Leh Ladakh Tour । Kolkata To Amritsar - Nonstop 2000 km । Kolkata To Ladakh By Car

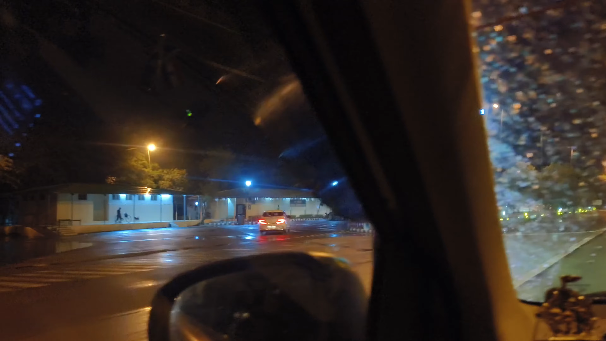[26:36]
এই সাইড লেন বা সার্ভিস লেন দিয়ে গিয়ে ওই জায়গাতে তোমাদেরকে গাড়ি পার্ক করতে হবে, করে তোমরা তোমাদের প্রয়োজন মতন খাবার হোক বা রিফ্রেশ হও বা নিজেদেরকে ফ্রেশ করো সেগুলো করে নিতে পারো।
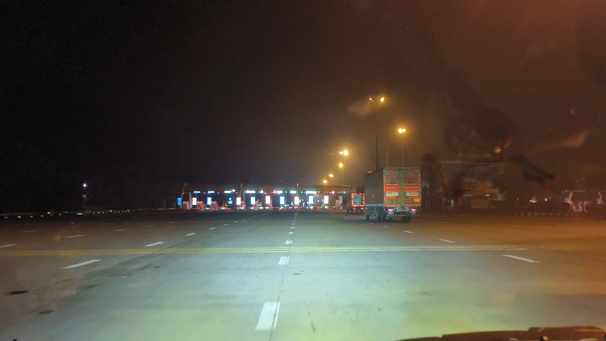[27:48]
হ্যাঁ, আর একটা যেটা রয়েছে সেটা হচ্ছে কিন্তু যমুনা এক্সপ্রেসওয়েতে পূর্বাঞ্চল বা লখনৌ আগ্রার মতন একবার নয়, এটা নিয়ে দ্বিতীয় টোল পড়লো।
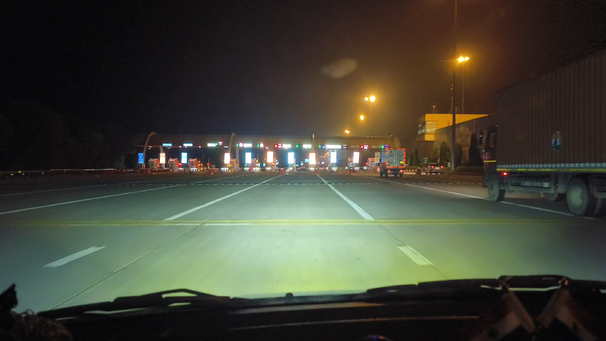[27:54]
মানে প্রথমে একটা টোল আমাদের কেটেছে, আবার একটা টোল কাটলো।